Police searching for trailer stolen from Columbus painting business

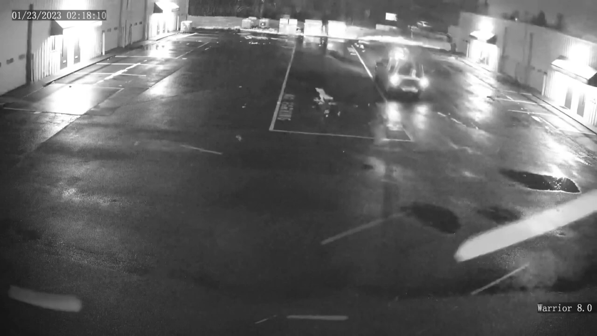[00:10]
The owner shared this surveillance video with 10TV, showing the thieves pulling in around 2 a.m. to scope out the business, returned two hours later, broke through their locked gates, and then stole the trailer around 5.30 a.m.